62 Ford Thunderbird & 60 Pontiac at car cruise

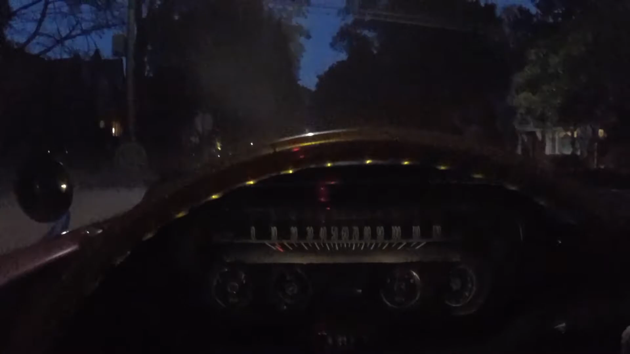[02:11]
it's just out with the cruise with it there you can kind of see the headlights
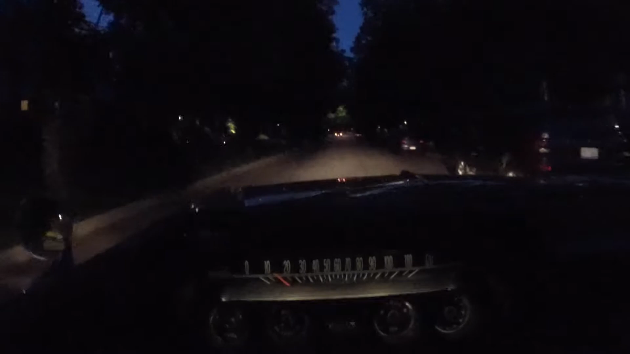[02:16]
it's a car way up there so I don't want to put the brakes on while it's there but there's a there you can see the high beam indicator is a Pontiac emblem or a Pontiac kind of
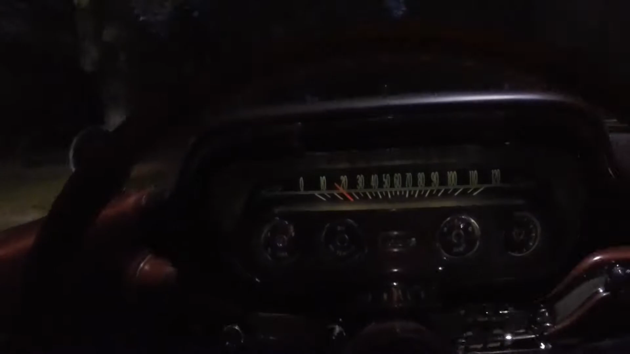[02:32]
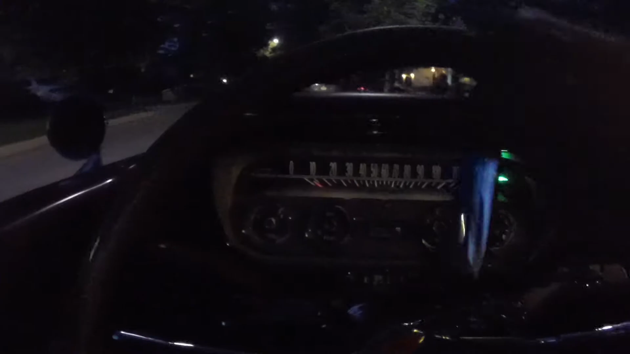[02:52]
great lights on here when I get around the car there the high beams are on you can see a little indicator on the dash